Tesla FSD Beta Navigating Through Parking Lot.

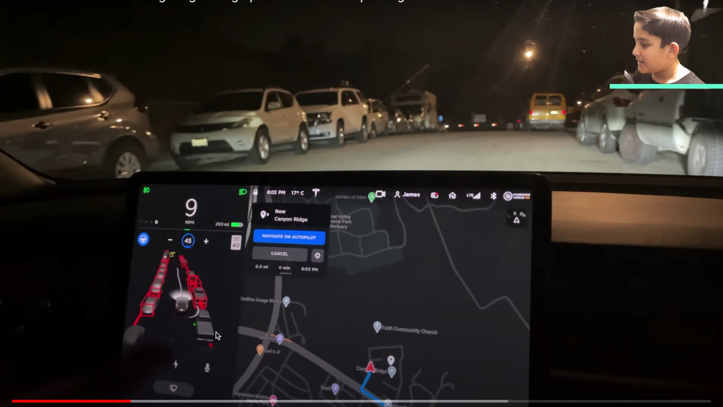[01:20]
So it's going. And it's about to enter the parking lot. So this is the parking lot.